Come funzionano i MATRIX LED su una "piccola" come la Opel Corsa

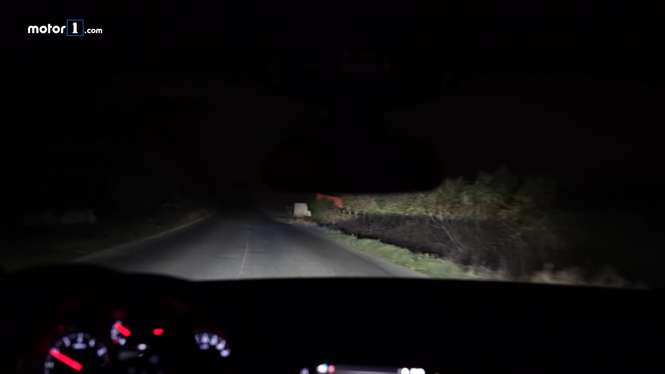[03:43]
l'ambiente di fronte a noi il sistema poi è sempre pronto a spegnere i diodi che puntano contro eventuali automobilisti che sopraggiungono o che precedano mantenendo comunque illuminato tutto il resto soprattutto i lati della strada i punti più pericolosi se vogliamo relativamente alla pratica c'è da dire che